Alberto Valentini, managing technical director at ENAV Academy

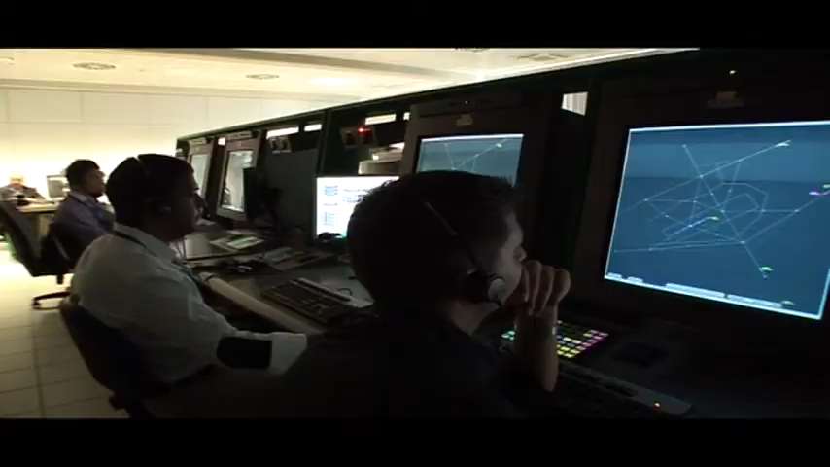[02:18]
where the students can continue to simulate within the spare time both the tower and the radar situation.